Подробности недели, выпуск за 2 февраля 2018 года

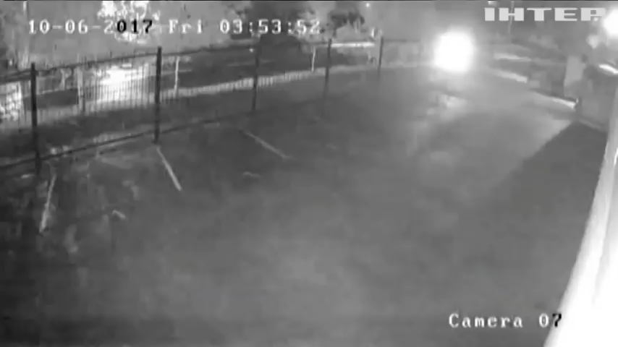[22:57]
Это видео с камер наблюдения достали владельцы Ауди. Воры угнали автомобиль поздно ночью.